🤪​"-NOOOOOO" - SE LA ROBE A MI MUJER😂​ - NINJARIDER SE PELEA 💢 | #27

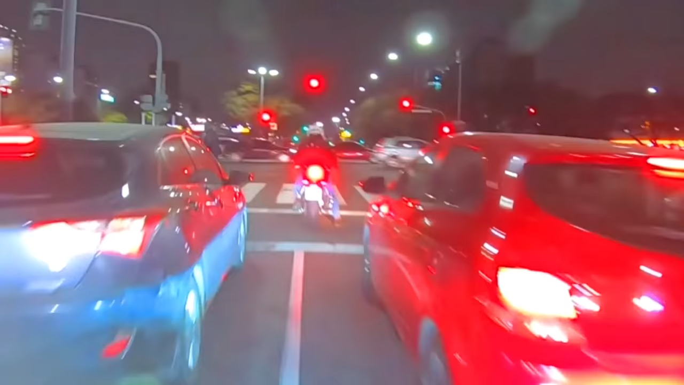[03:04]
Ahí, ven, hijo de puta. ¿A dónde va?
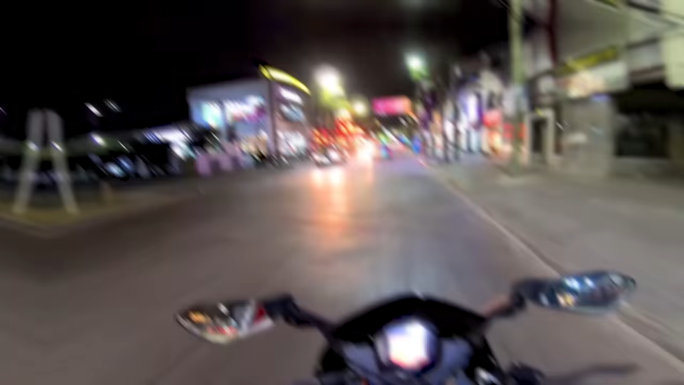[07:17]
No se puede doblar acá, ¿dónde va?
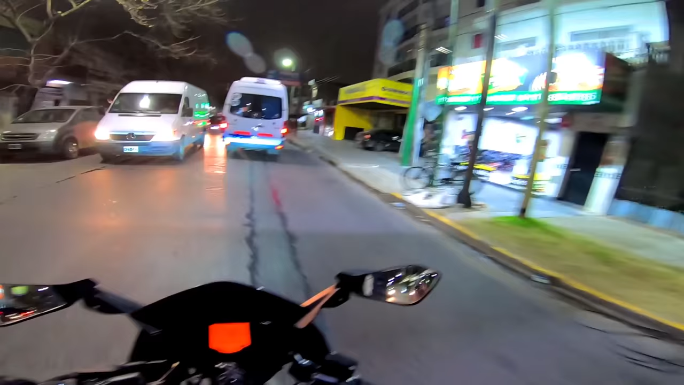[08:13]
¡Pucha de tu madre! Casi me la pone de frente, boludo.
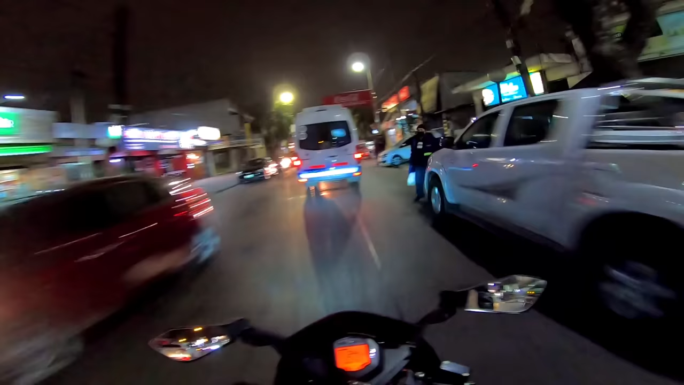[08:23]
Una gana de ir a buscarlo, tengo la concha de su madre.
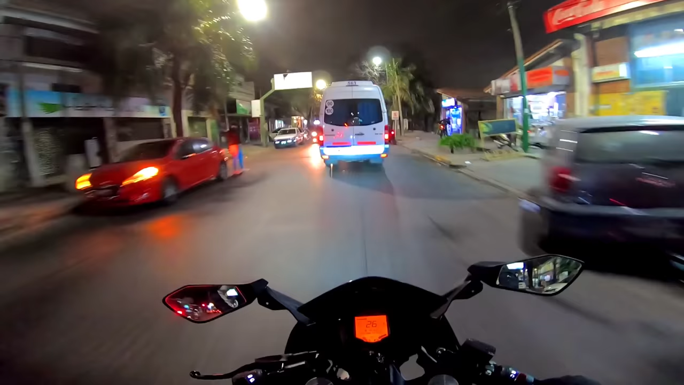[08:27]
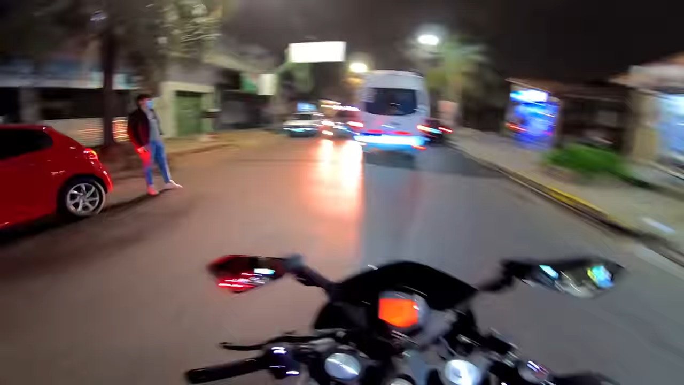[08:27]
No lo agarro más, boludo, como manejaba.